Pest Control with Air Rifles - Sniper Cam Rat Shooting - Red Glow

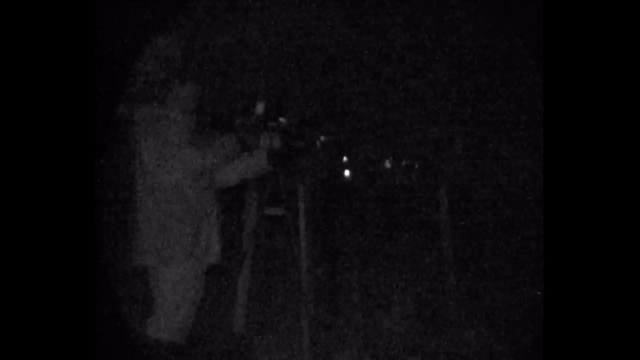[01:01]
You can see it dims down the light off that screen quite a lot. There he is taking some shots over the fence with a few rats under some structure.
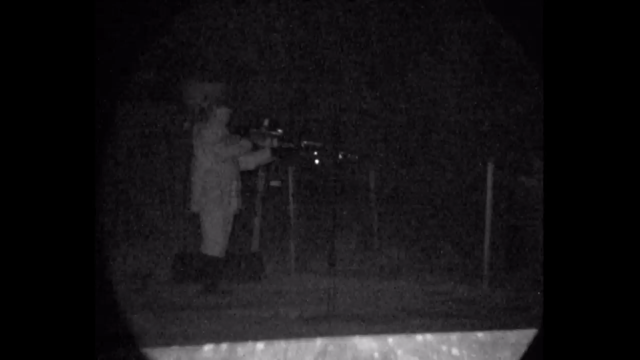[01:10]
And here he is lining up his first rat of the evening. Good body shot that.
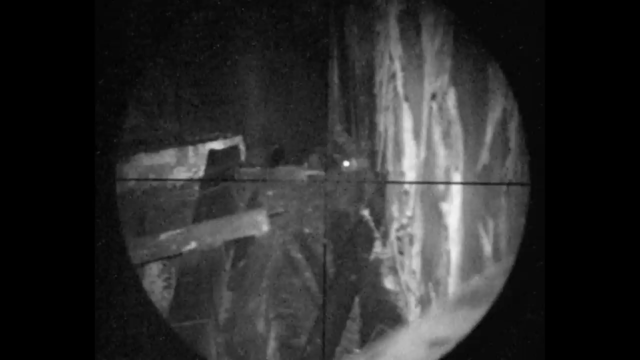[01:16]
The pellet went straight through and ricocheted off the metal behind. Bit of a dick up the tail.
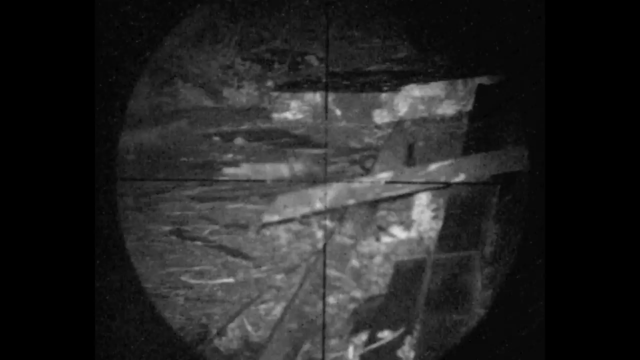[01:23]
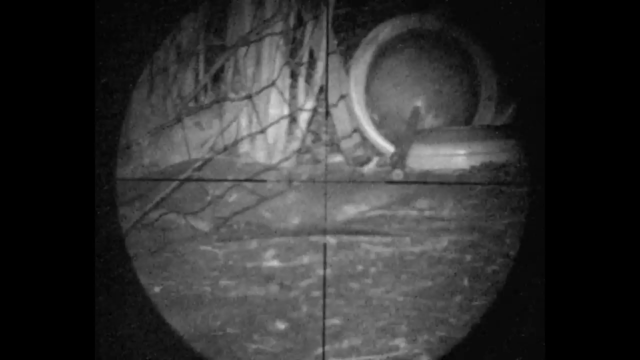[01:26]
He scans back over to the pellets and back again. There's a nosey neighbor to come out.
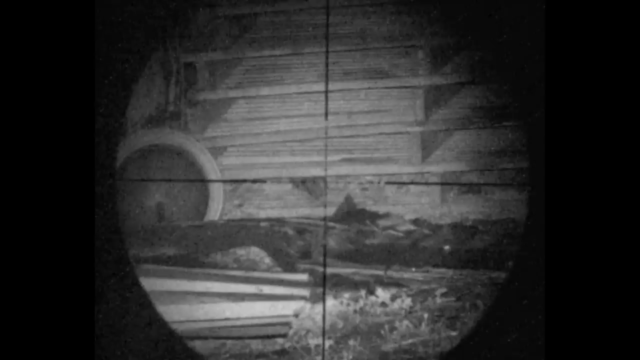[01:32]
Gets a shot to the top of the head. A few lazy kicks. EV loads. That's all over for that one. Scans back and sticks another one sticking his head out. Another body shot.
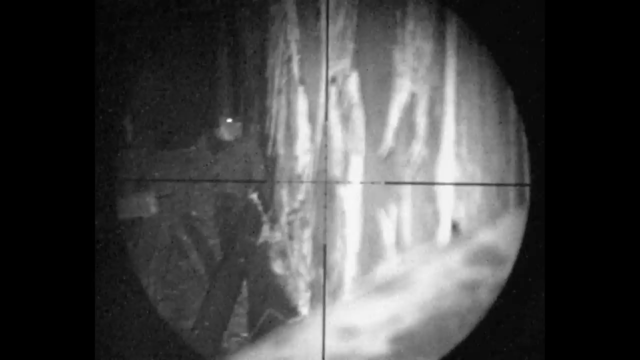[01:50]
Nothing wrong with that. It's all over for that one as well.
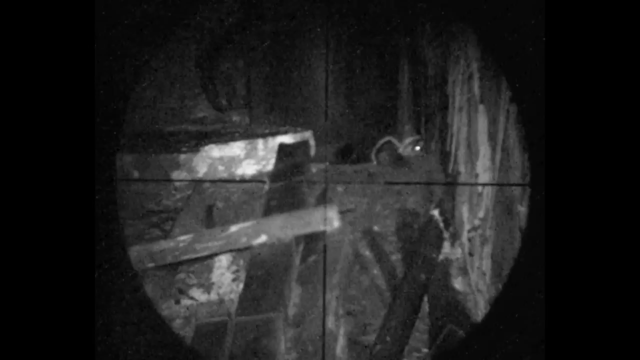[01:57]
Another bad start to the evening. Chances are we're looking around some more. He's gone for wonder. Some heads popping out. Like whack-a-mole out the ground.
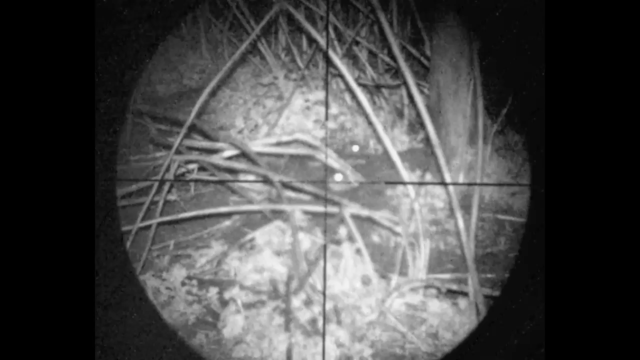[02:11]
He's attempted to whack a rat. I do believe he's missed that one. Sometimes you get lucky. Sometimes you don't.
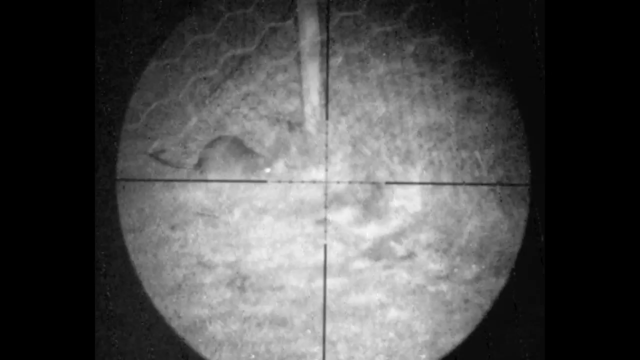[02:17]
It's always going to be a head shot when there's just a head showing. There's a few moving tonight.
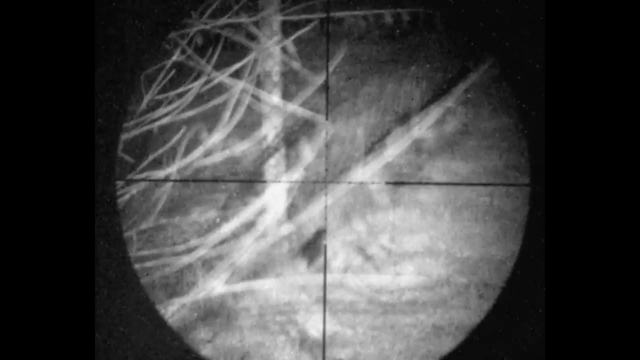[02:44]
The canister is another word for head apparently. That pellet's gone straight through his.
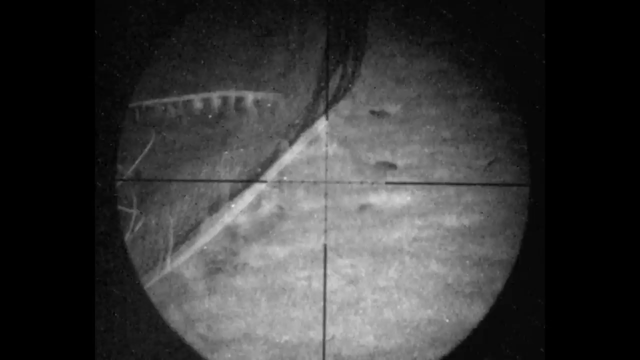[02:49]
Dug the grass up behind. He continues to scan.
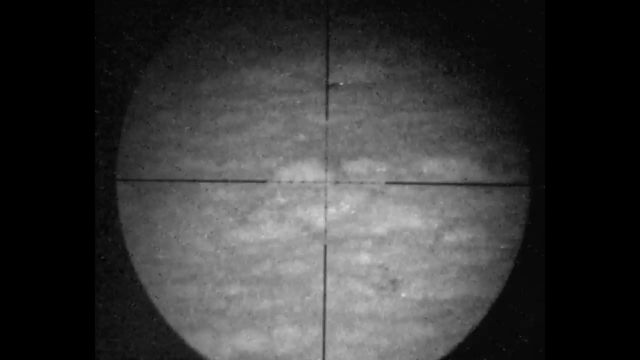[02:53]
He's missed that one. You can see the eye shine. In the darkness. Bit easier. With a big screen to see it.
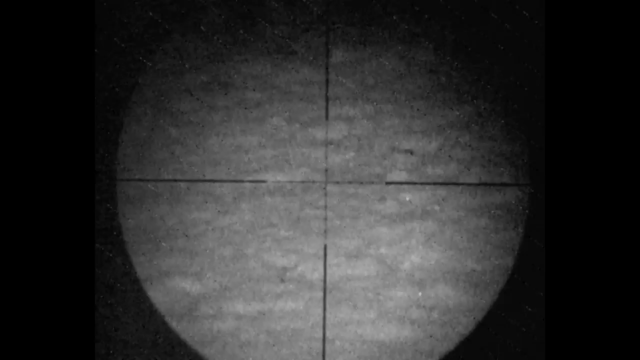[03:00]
When you're looking at tiny screens. Especially when you've got a bit of red plastic over the front.
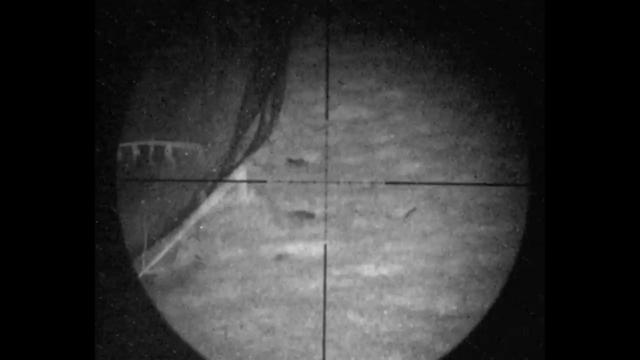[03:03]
He still missed it on the way back. So he moves on and spots this one.
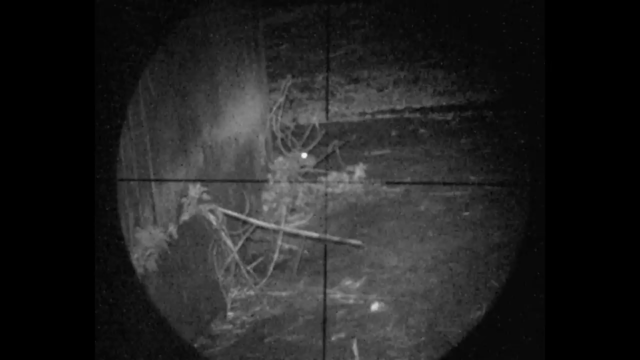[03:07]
Just got to stick his head up like that. Too slow.
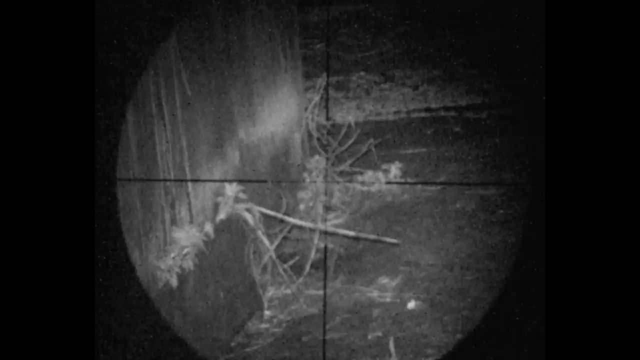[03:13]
Didn't give him a lot of time anyway. You can always find one to sat still. And that one wasn't a really good shot.
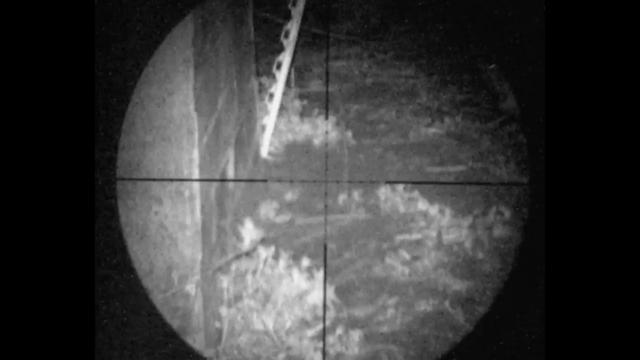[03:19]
It does happen.
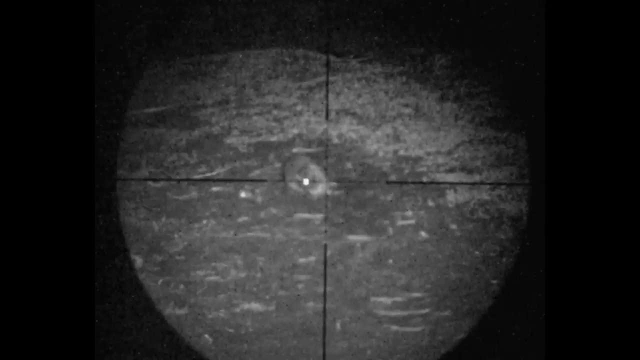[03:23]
Quite clearly unwell. He sticks another one into his body. Sometimes you have to follow up shot. When necessary.
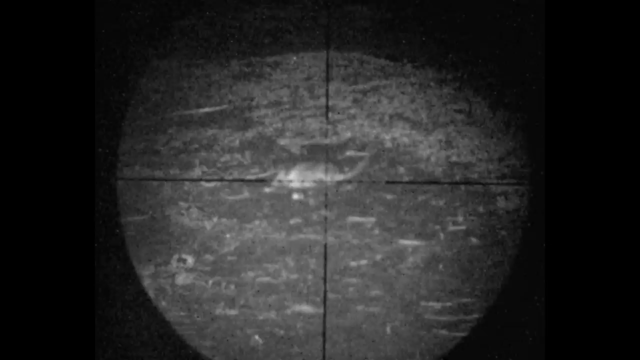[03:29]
That clearly wasn't a clean head shot. Back to the favourite pallets. And that one's gone down the side of the head into the body. So he lines up for a second shot.
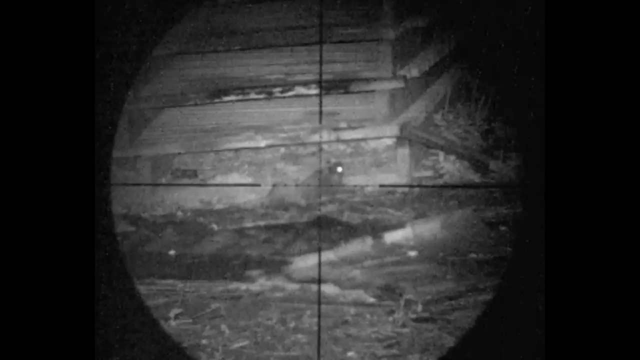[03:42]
And that one went over the top. And he had to go over and finish that one off.
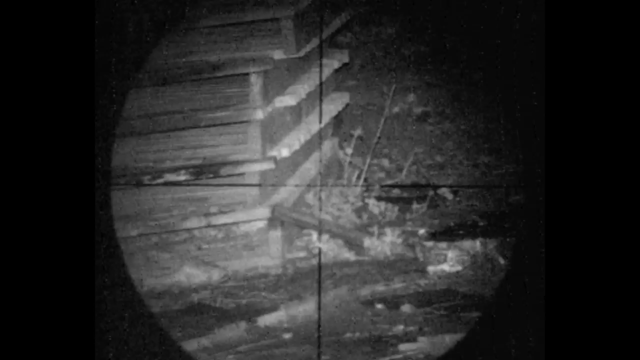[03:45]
Up turn trader.
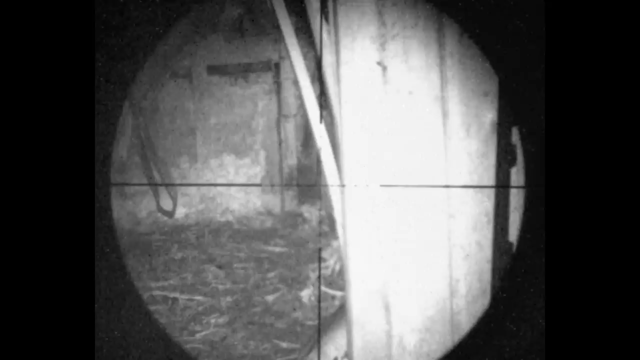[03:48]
Action down the side. Usually go between that trader. Into that shed where the chicken is in. These two might be coming out. They don't let you duck down. Into the up turn trader. So he tries to anticipate it.
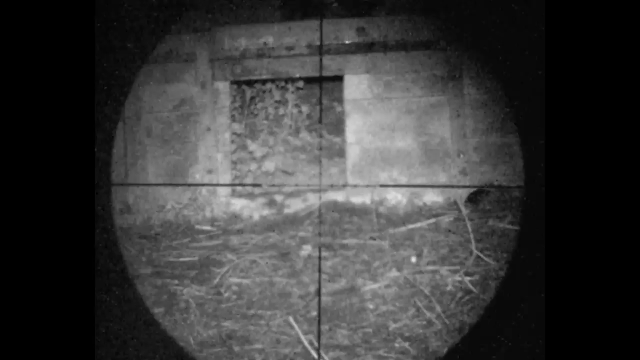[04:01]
And no joy. So he goes for another wander. Catches that one square in the head. Under a bit of a shed.
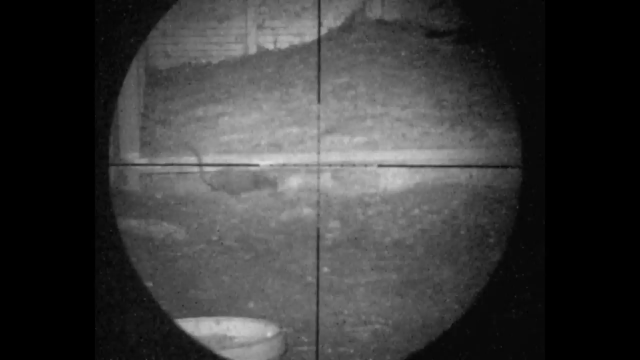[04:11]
No back leg movement this time. Just a thrash of a tail. Front end all floppy. Good head shot. A few poultry wandering around.
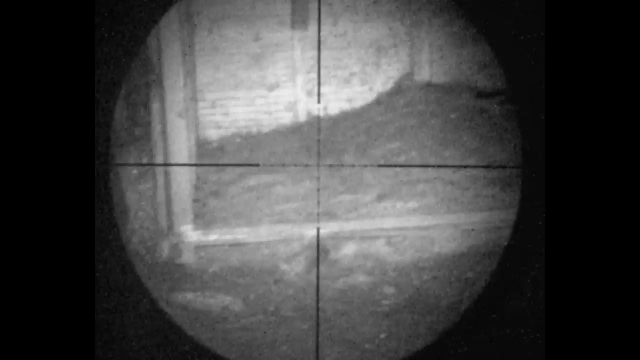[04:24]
The chicken must be wondering what's going on. My tail flapping. Here's another one.
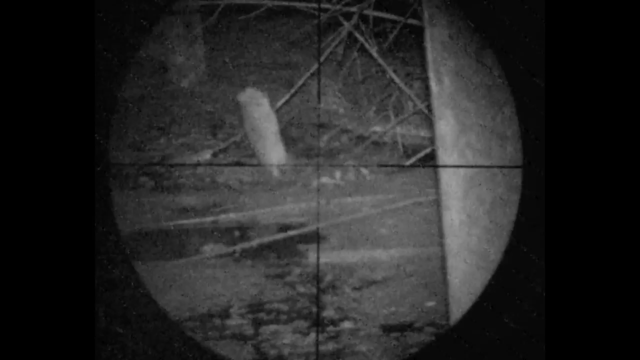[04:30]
He missed it. He jumps up to wonder what happened. Then runs off. One looking straight at him. Can't miss that impact.
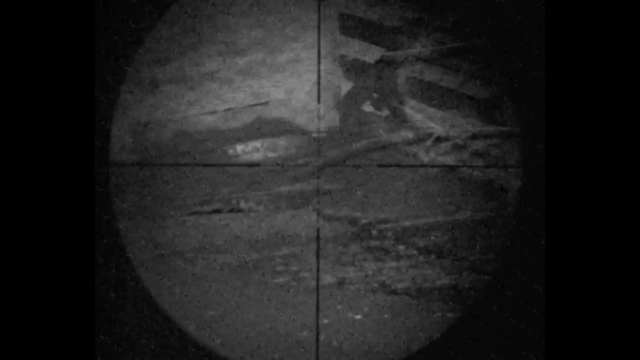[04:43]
That one's dead in the hole. Not far away.
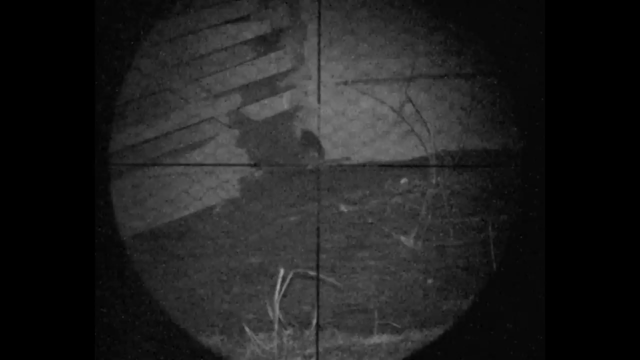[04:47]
He spots another bit of movement. That one gets away. On it's nightly mooch.
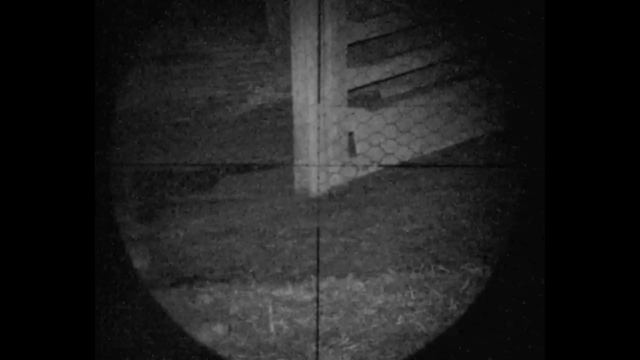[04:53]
Back to the favourite pallets again. Another good straight on head shot.
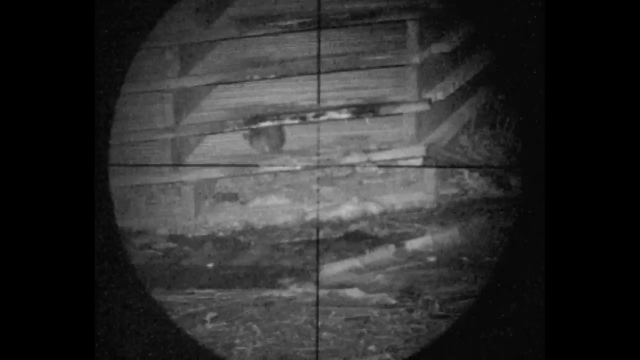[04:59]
I'll still see the corpse from last time underneath. Bro tends to shoot a few then go on a pick up mission. Or I tend to pick up straight away.